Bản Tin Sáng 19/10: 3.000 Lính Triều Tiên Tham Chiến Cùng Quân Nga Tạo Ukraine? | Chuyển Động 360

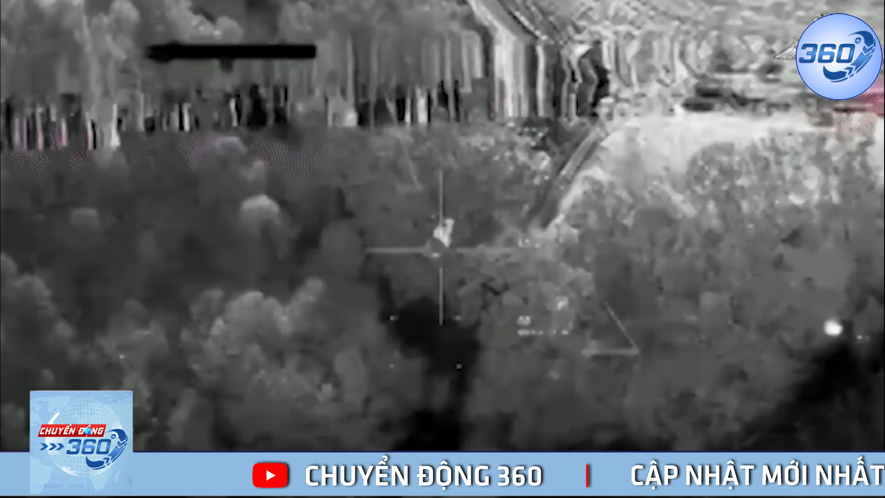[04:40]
cho thấy tên lửa dẫn đường được phóng ra từ UAV Inukodesh-RU lao xuống vị trí tập trung nhiều nguồn nhiệt và tạo ra vụ nổ lớn.
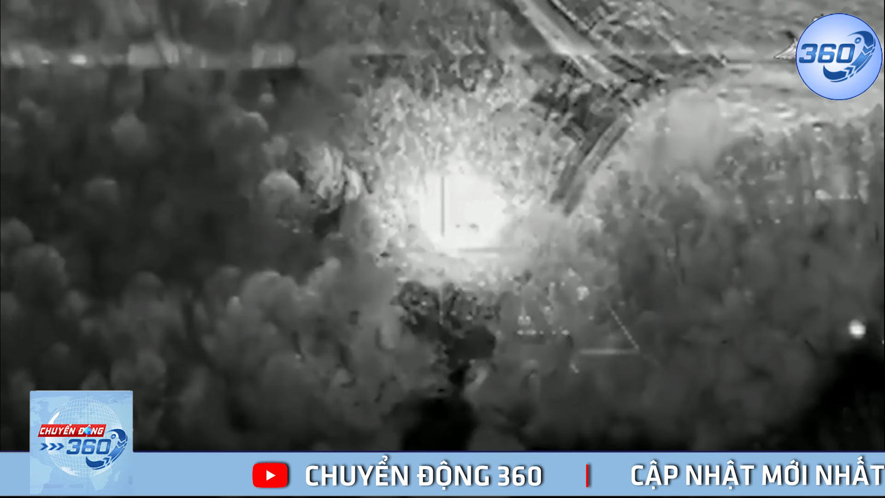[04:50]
UAV trinh sát tiếp cận khu vực để đánh giá kết quả đón đánh bằng các cảm biến khác nhau, cho thấy ít nhất hai đám cháy riêng rẽ và cuộc khói lớn đang bốc lên. Bộ Quốc phòng Nga cho biết,
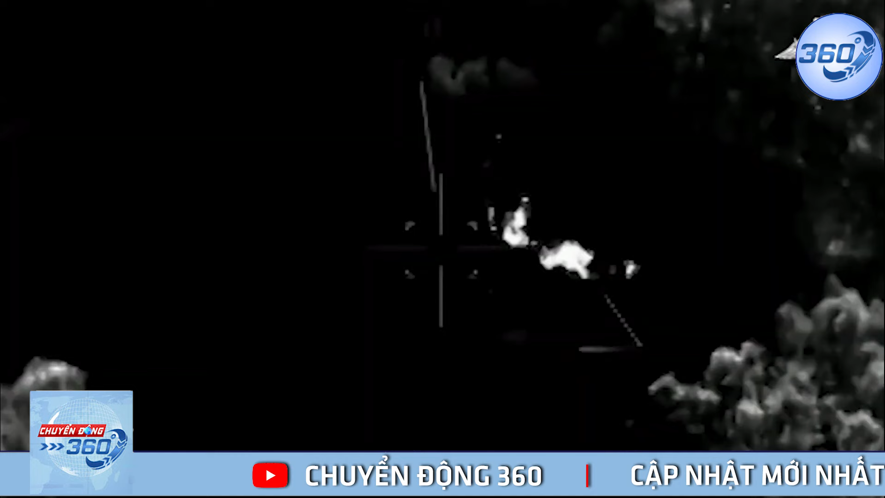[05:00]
máy bay không người lái UAV của đơn vị trinh sát thuộc cánh quân Bắc đã phát hiện điểm tập kết thiết sáp của quân đội Ukraine tại cánh rừng gần biên giới ở tỉnh Kursko. Sở chỉ huy quyết định thực hiện đòn tấn công chính xác sau khi xác định toàn độ mục tiêu.
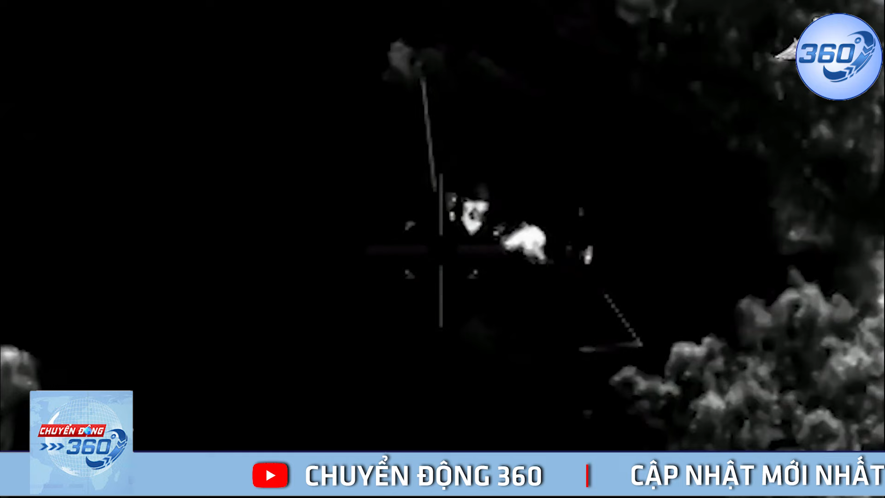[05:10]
Kiếp điều khiển UAV vũ trang hạng nặng Inukodesh-RU đã phá hủy hai thiết sáp Ukraine bằng một tên lửa.